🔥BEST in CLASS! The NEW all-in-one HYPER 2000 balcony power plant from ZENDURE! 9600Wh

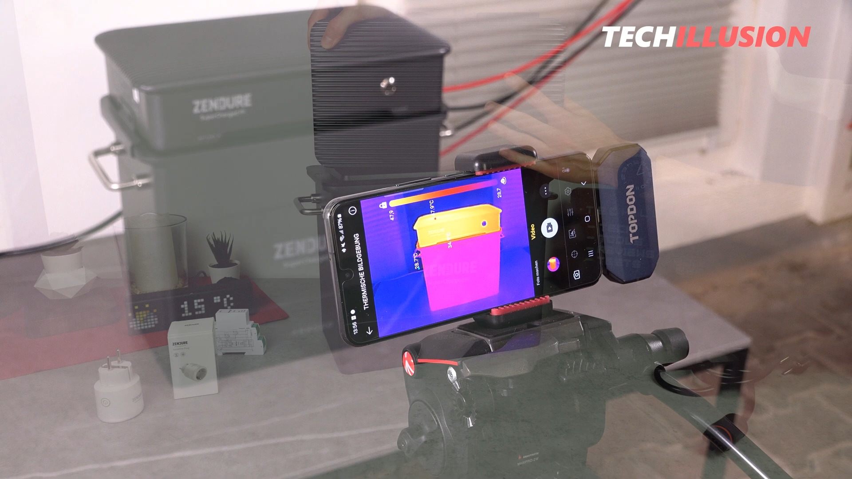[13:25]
In practice, I ran various scenarios while monitoring temperatures using a thermal imaging camera.
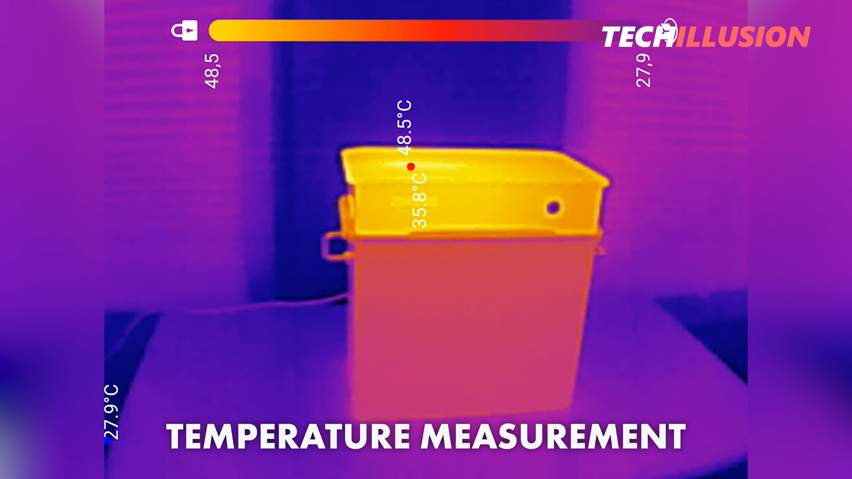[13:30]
On screen: spot 35.8°C, max 48.5°C, min 27.9°C
At an ambient temperature of approximately 28 degrees, typical for summer,
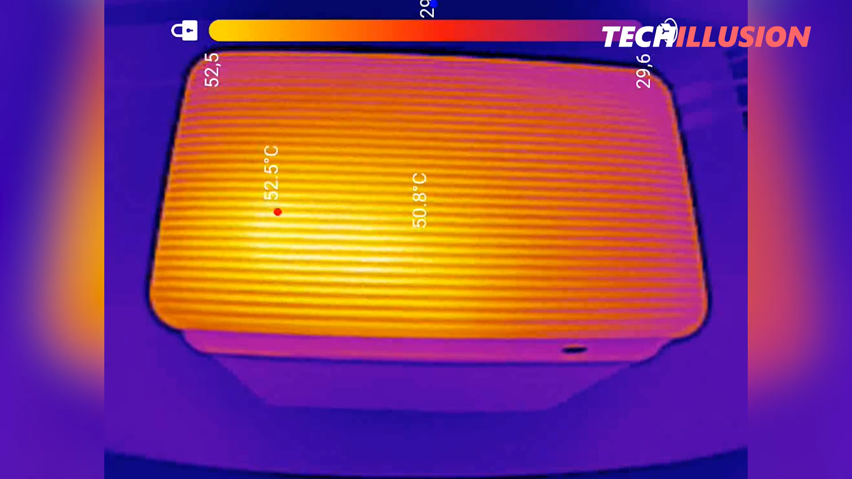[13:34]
and with a constant output of 1200 watts at peak,
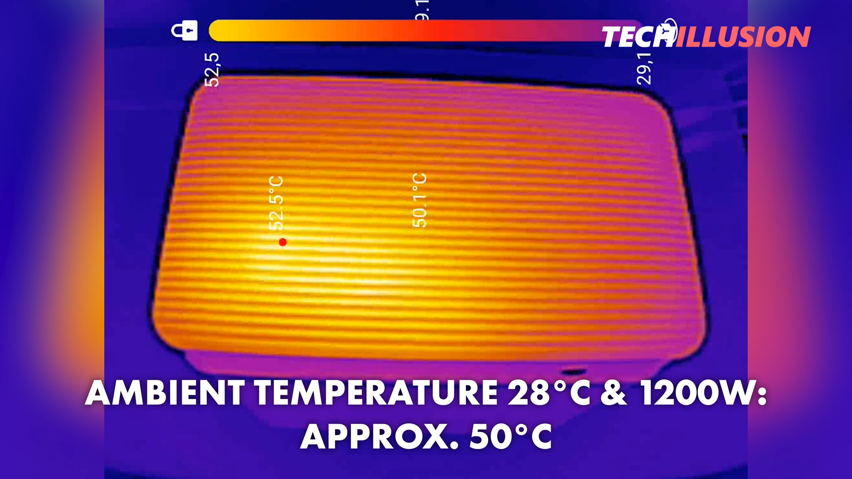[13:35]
the device reached maximum temperatures of around 50 degrees, which is quite notable.
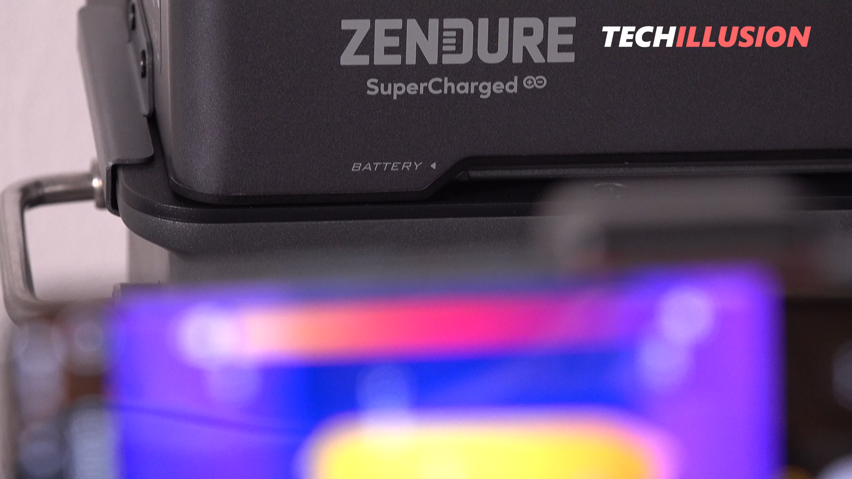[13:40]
If temperatures rise further, the device also sends a warning notification through the app
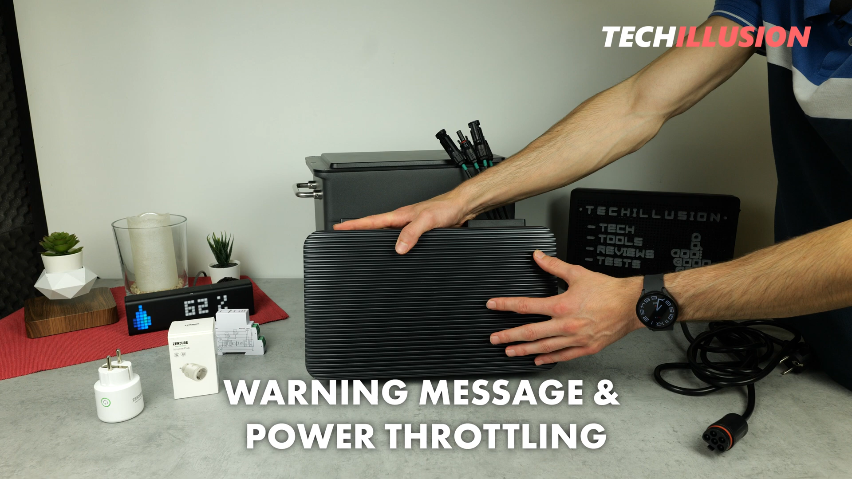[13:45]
and reduces its output to prevent any potential damage.
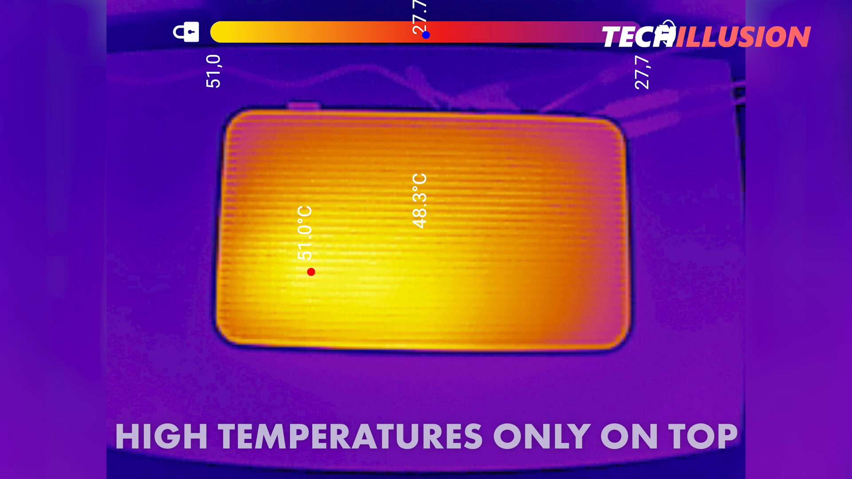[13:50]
On screen: max 51.0°C
The elevated temperatures were observed only on the top of the inverter, while the battery remained cool.
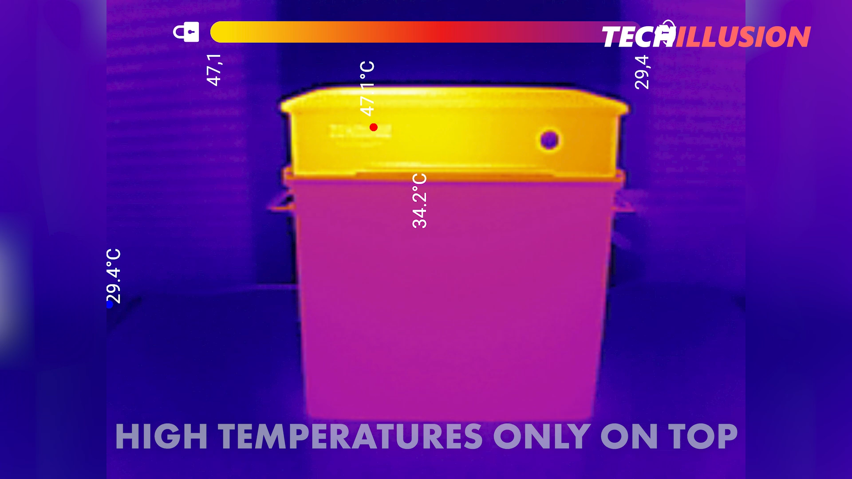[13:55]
This ensures that concerns about battery lifespan are unnecessary.